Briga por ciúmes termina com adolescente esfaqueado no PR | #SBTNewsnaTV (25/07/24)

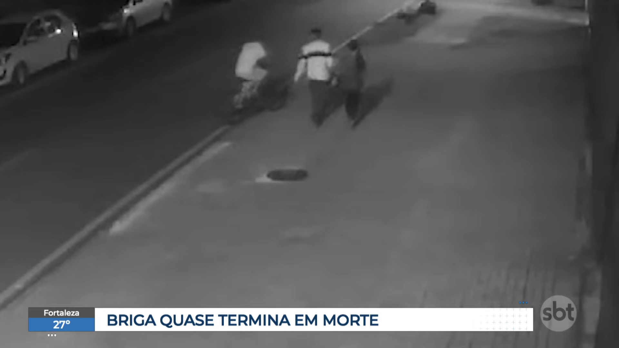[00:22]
Esse rapaz de bicicleta é amigo do ex-namorado da menina. Ele aborda o casal e os dois entram em luta corporal.
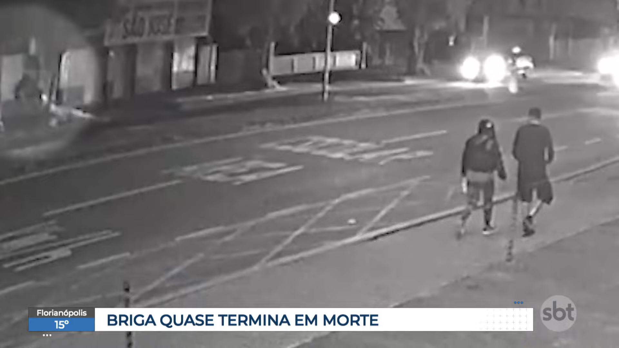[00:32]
O agressor saca uma faca e crava nas costas da vítima. As ameaças começaram há quatro meses, quando a vítima iniciou um relacionamento com a ex-namorada do agressor.
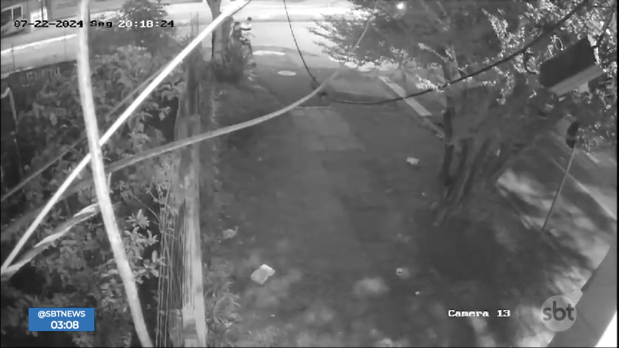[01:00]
Mas antes da facada, o casal foi abordado pelo pai do agressor. Essas imagens mostram eles discutindo.